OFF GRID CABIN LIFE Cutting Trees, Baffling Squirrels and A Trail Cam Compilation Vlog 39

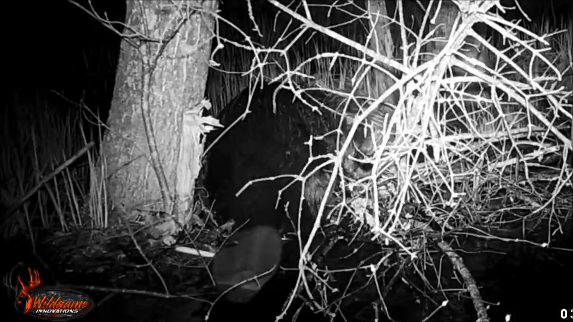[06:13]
Leaks that need to be fixed. So he fixes them with great success. Success is found when you stay busy. Busy as a beaver, so that's what he does. There's another deer, curious about that red light on the camera, so she's sniffing the wind trying to identify her intruder.
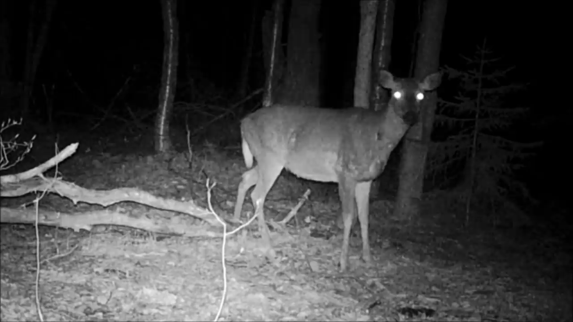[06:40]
There's the beaver again, being busy as he should. Creating a habitat for everyone to enjoy.